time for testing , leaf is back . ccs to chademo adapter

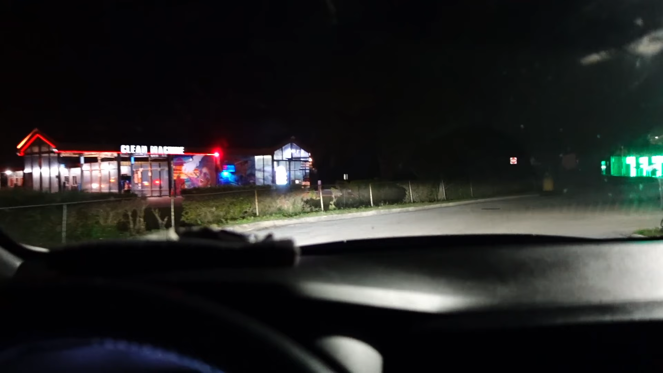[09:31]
Not as many as I would have liked, but still enough.
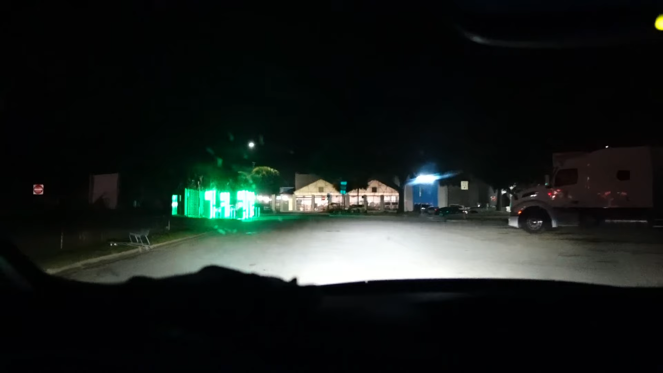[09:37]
To at least, I'm just trying to accomplish a goal. Oh, these look so nice at night.